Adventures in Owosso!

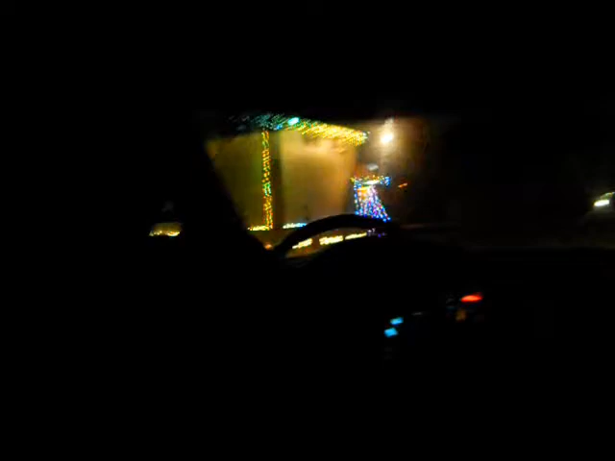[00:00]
Oh my God, look at that house. Is that a house? No, that's a store. That is a store. That is a ridiculously decorated store.